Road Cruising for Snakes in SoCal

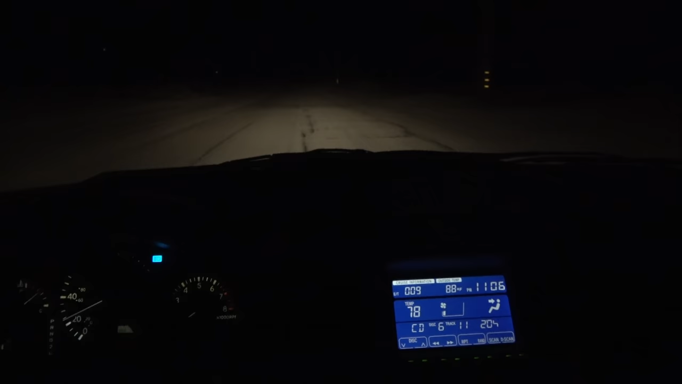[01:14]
I don't know if you can see the temperature. It is warm out. Even this late at night, it's 88 degrees.